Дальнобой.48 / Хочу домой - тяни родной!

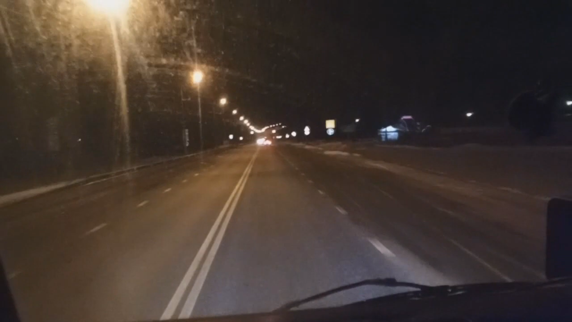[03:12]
я прогал будет чтобы показать что на горочку пойду покажу чтоб понятно было вот опять его тогда догоняю я в гору уходить будет
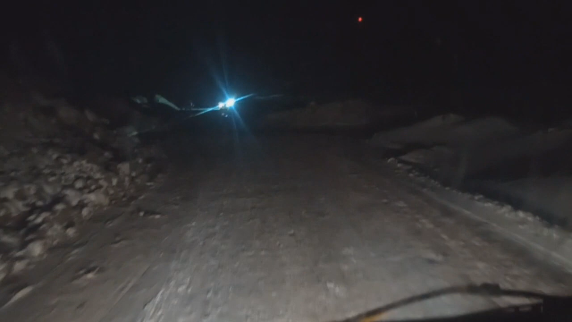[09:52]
эту трассу делают М12 вроде будет да М12 говорили там все ковыряют так что и к М12